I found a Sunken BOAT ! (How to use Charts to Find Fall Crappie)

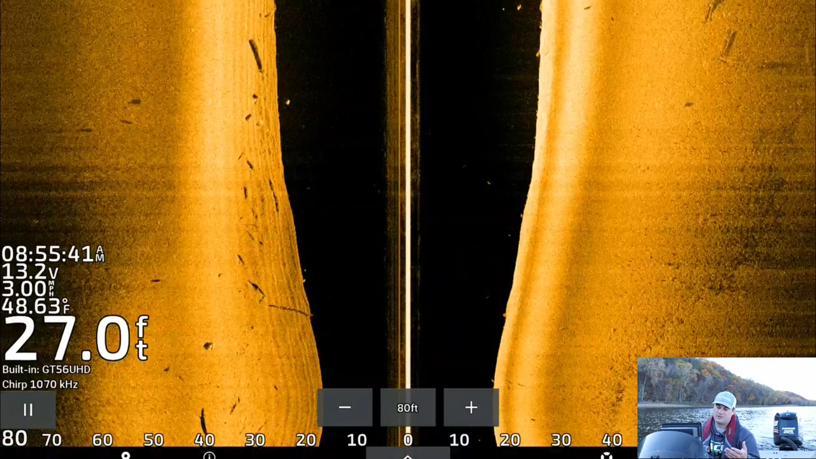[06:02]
On screen: depth 27.0 ft, water 48.63°F
If there's not a lot of current in that area, meaning there's not a lot of oxygen for them or, and there's probably not a lot of bait fish, you're probably looking 15 to 20, maybe a little bit deeper. So here's some fish stacked up. Yeah, don't show the weight points. That's not good.
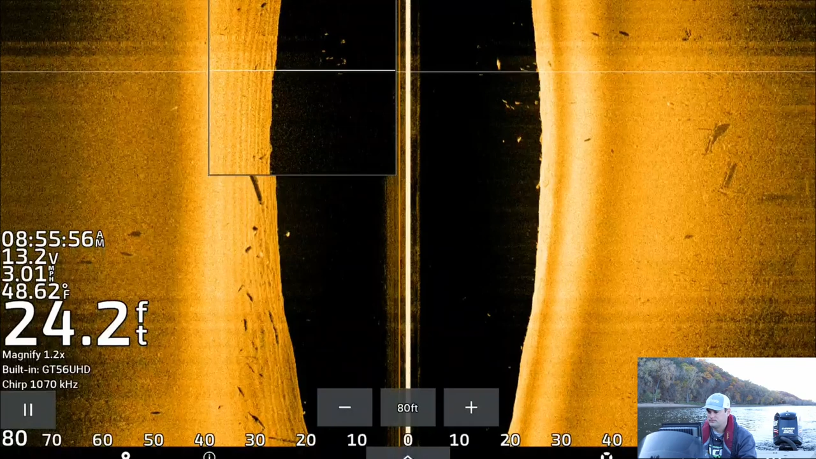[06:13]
On screen: depth 24.2 ft, water 48.62°F
So here's some fish that potentially, I mean, here's some bigger fish, but right here are some fish that could be some crappie just suspended up in middle of the water column.
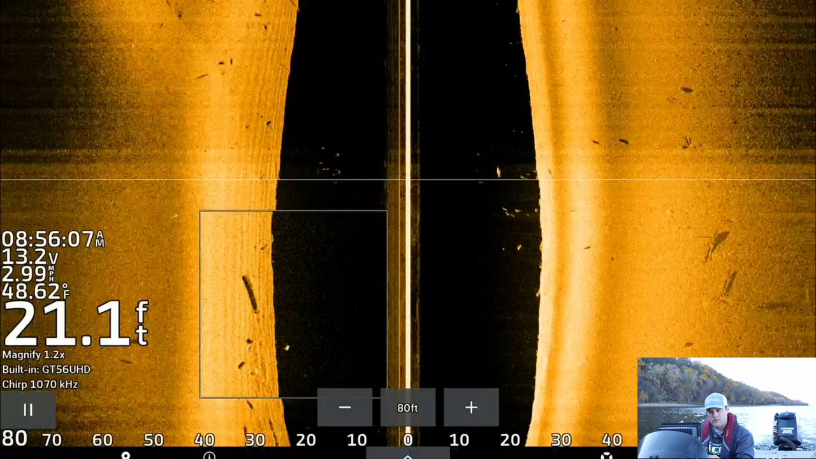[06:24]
On screen: depth 21.1 ft, water 48.62°F
We're going to write about the right depth, 22, 23 feet of water, a little bit deeper. And then there's a ton of cover on both sides over here. And here we go. We got another piece of cover coming up.
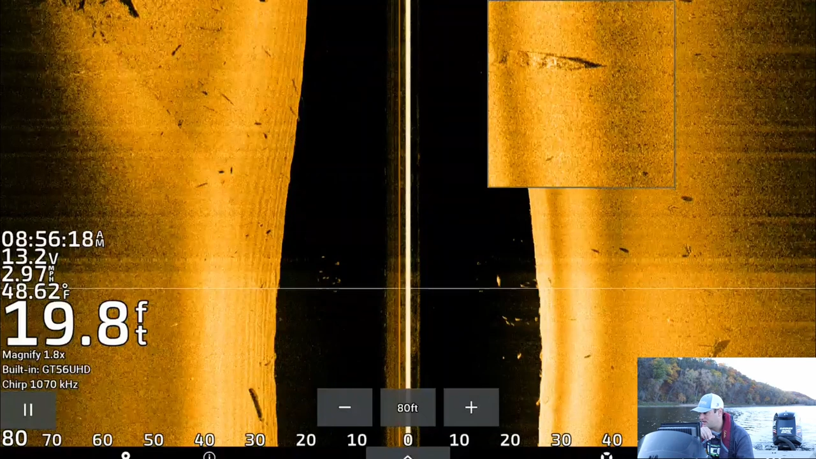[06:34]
On screen: depth 19.8 ft, water 48.62°F
I don't even think I have a waypoint for that one. I'll throw a waypoint on there. There might be some fish on that. Is that a boat?
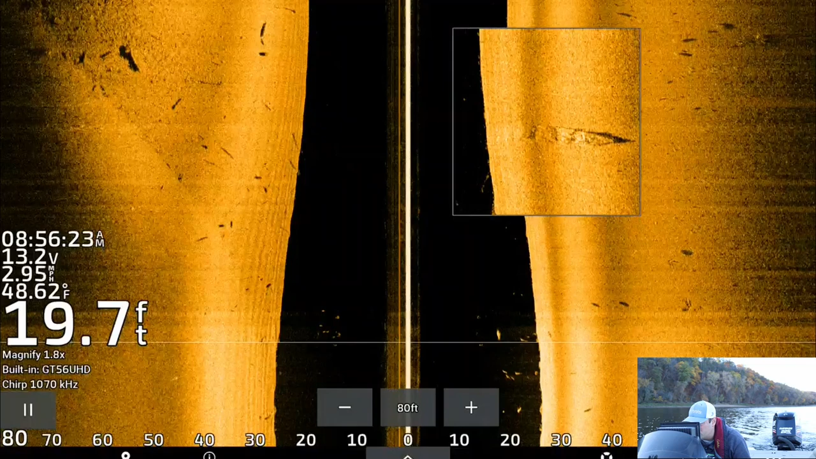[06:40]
On screen: depth 19.7 ft, water 48.62°F
That is a boat. That's a sunken boat right there. Hold on. Pause that. I'll have to blur out the waypoint.
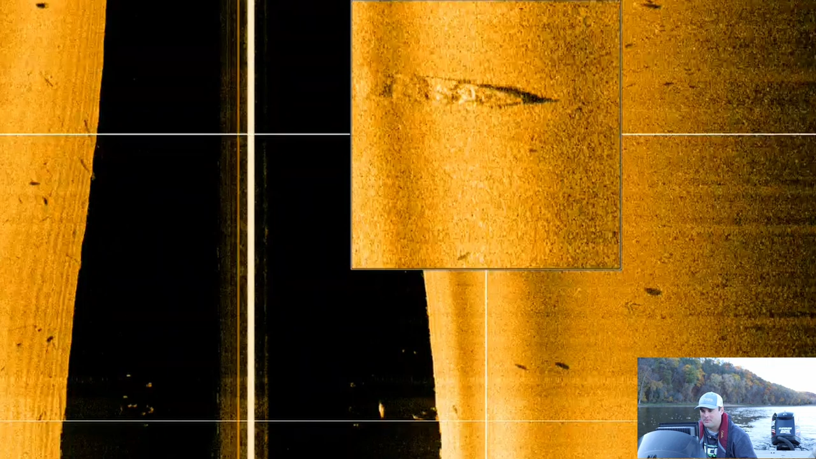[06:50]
But that right there is a sunken boat. We're going to fish that. Yeah, that's what we're going to fish because I guarantee there's going to be fish on it. I think it was in about 20 feet of water.
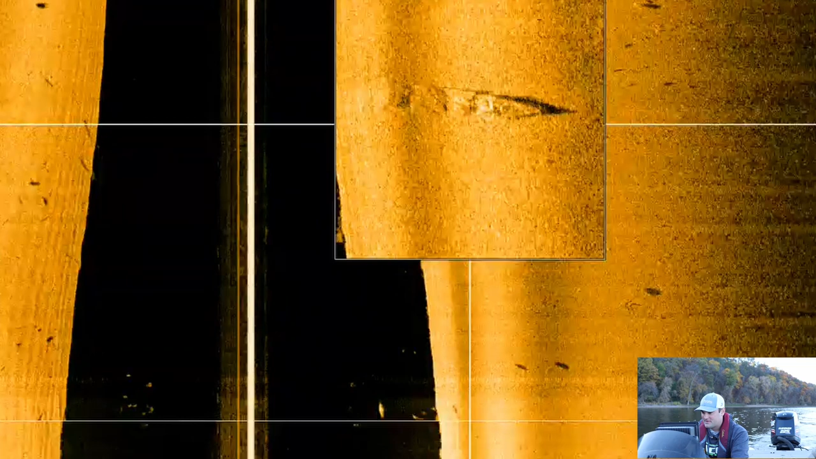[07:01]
And yeah, there's got to be some fish on that thing. That is a sunken boat. Look at that.
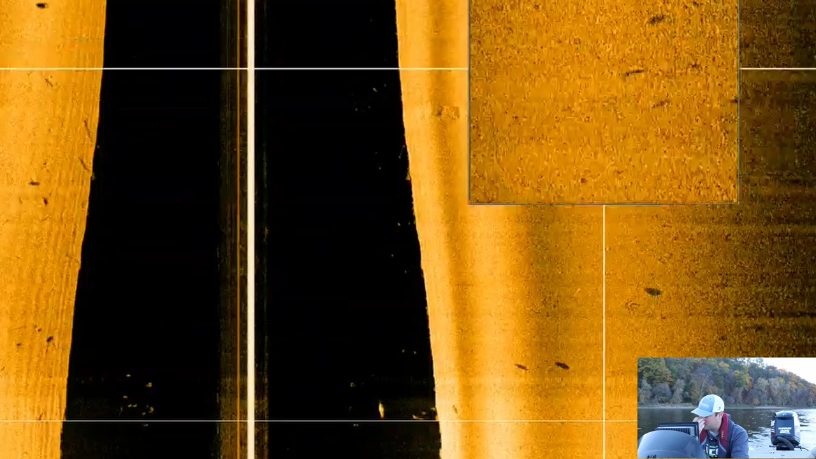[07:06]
The bow of the boat's on the right side, stern on the left. That's a sunken boat.
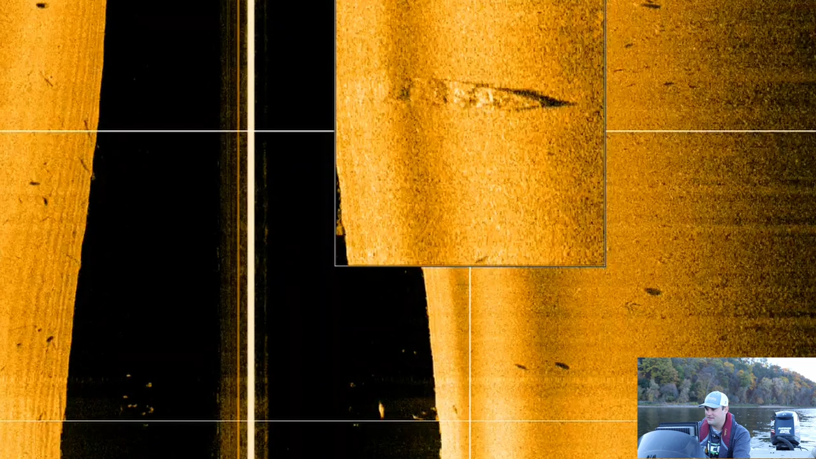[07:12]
All right, let's fish that. Yeah. So this is all I'm looking for.
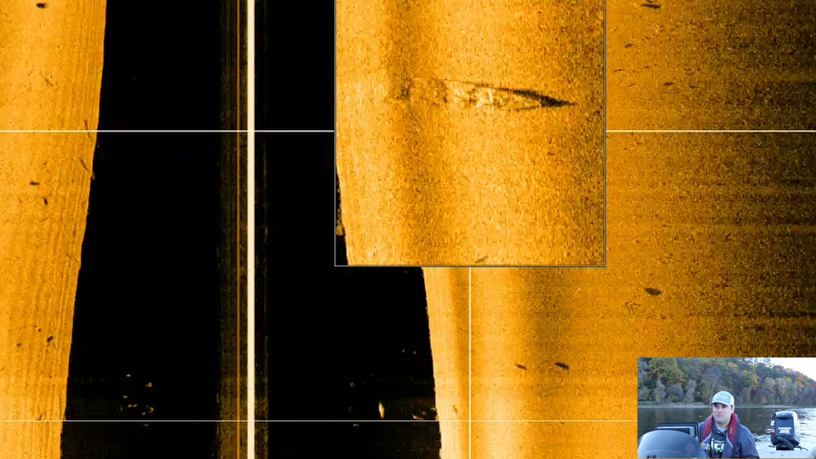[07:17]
Now, you're not always going to find a boat, but you're just looking for pieces of cover on this hard soft bottom transition.
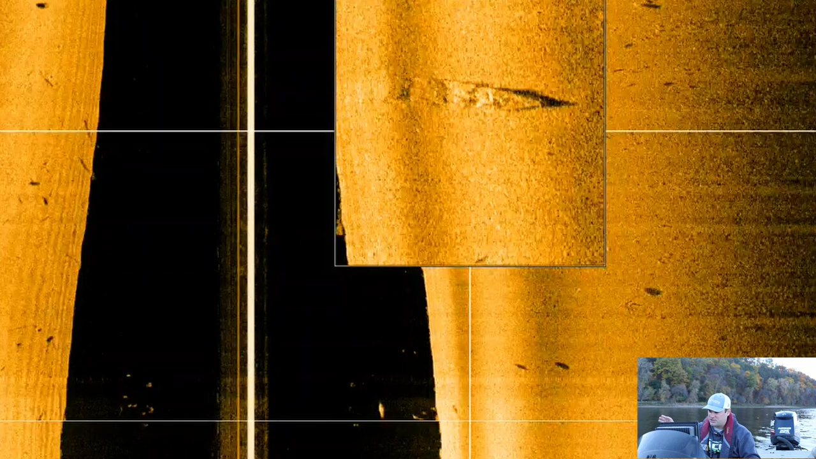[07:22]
Use your charts. Let's get up on the bow and start vertical jigging this. That's the cool thing about this time of year. You're in 20 feet of water. You can get right over the top of these crappie. I hope I got that.
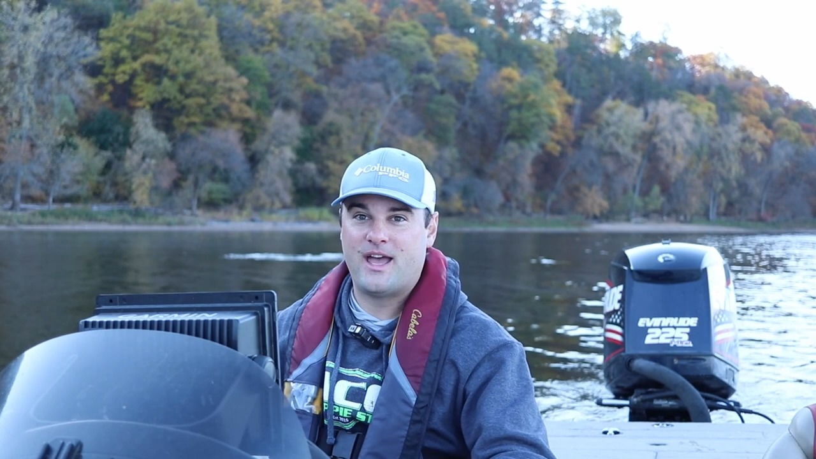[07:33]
I think I was a smallmouth. I don't know what it was. I didn't see it. But you can get right over the top of these crappie and vertical jig for them. So the person that commented where you find these crappie, this is how I find them this time of year. Let's get on the bow of the boat and start catching them.
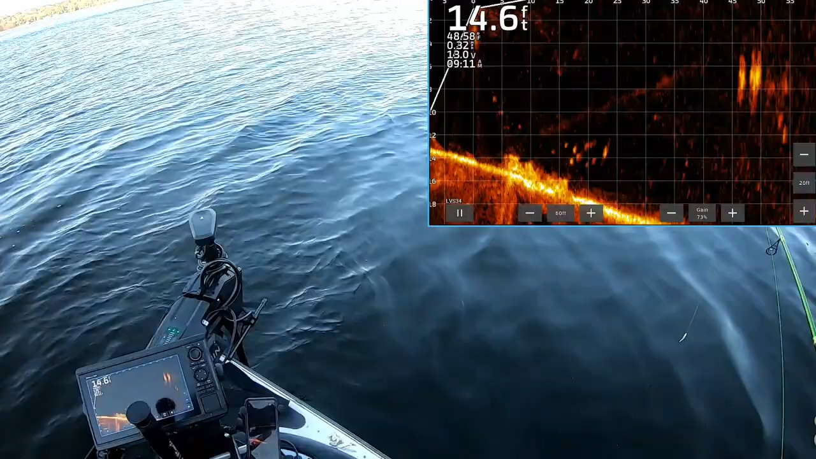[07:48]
On screen: depth 14.6 ft
All right, there is the boat. It looks pretty corroded.
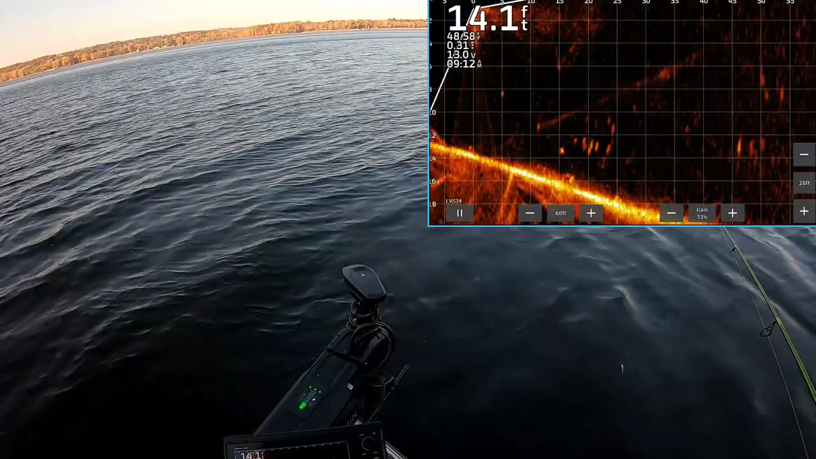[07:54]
On screen: depth 14.1 ft
But there it is. There's fish above it. There's some big fish above it.
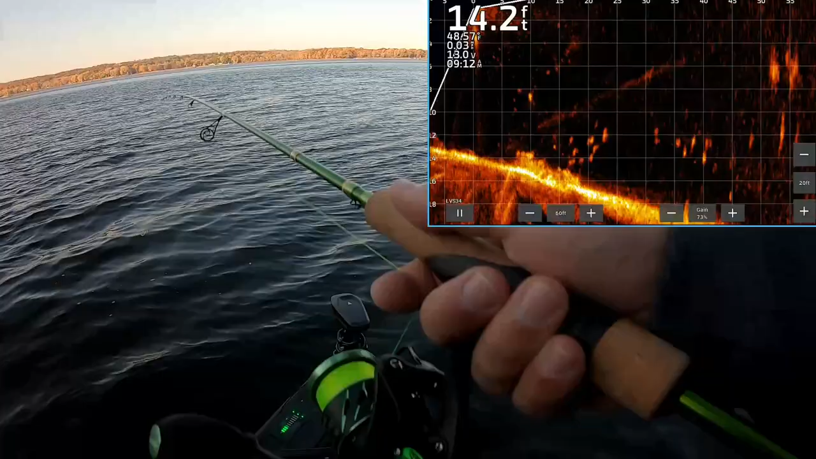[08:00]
On screen: depth 14.2 ft
We'll see if we can pull a crappie or two off here. Hopefully there's some big crappie. Oh man, one's coming up. What are they? They're biting it.
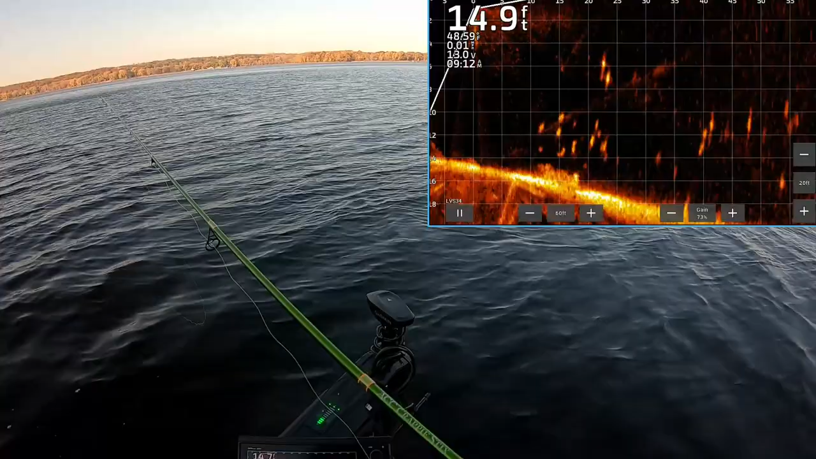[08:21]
On screen: depth 14.9 ft
I don't know what those were way up top. Oh, there he is.
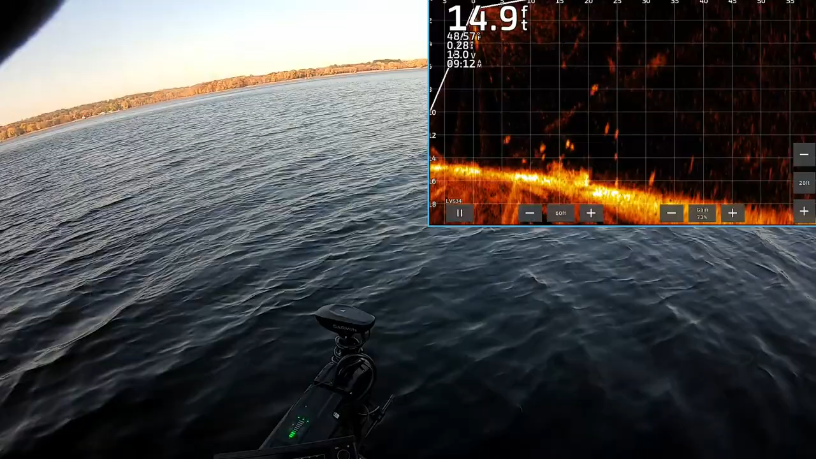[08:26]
On screen: depth 14.9 ft
I don't know what that is. Is that a crappie way up top? Yes, it is.